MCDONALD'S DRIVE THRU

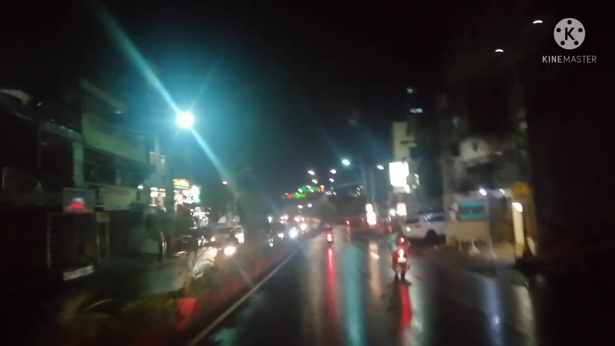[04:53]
Bahay namin dyan. Kaya lang, iikot, mag-i-turn pa kami.
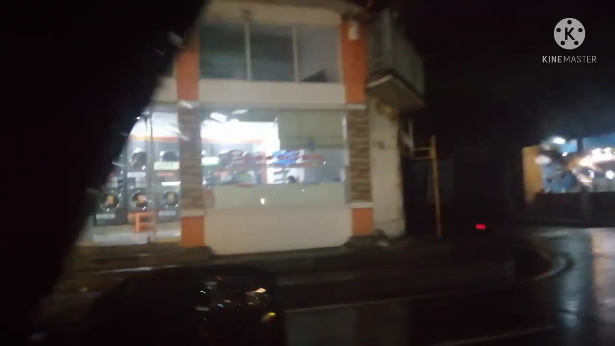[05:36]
Tapos dito, laundry. Palaba. Dito lahat. Kompleto.
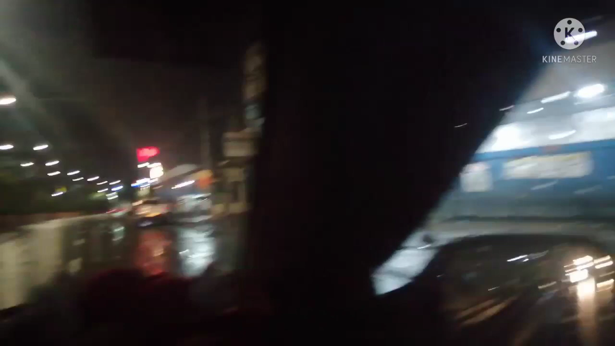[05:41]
Kompleto rekado. Dito, ikot pa tayo. Dito na dito dumaan na. Tapos yan, carwash. Yan, vitron.
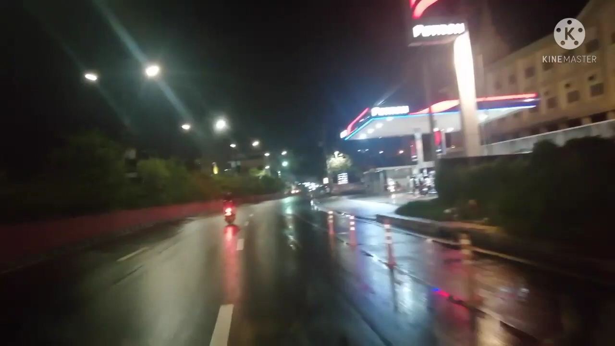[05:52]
Ayan. Ayan yung ano, simbahan ng ano yan? Ano bang simbahan niya?